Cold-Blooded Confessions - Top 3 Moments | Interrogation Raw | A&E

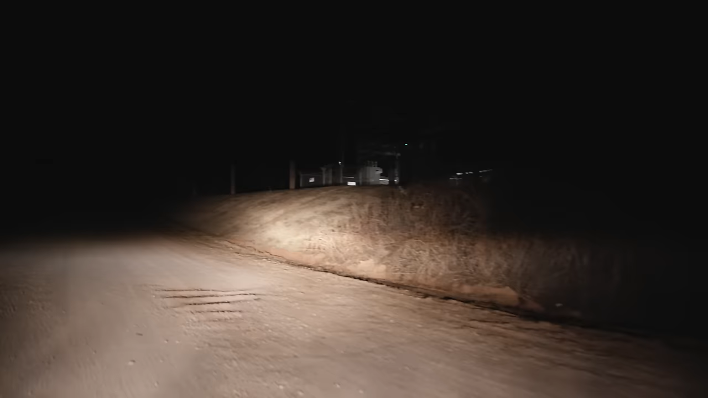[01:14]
I made a quick U-turn in behind him. He spun around.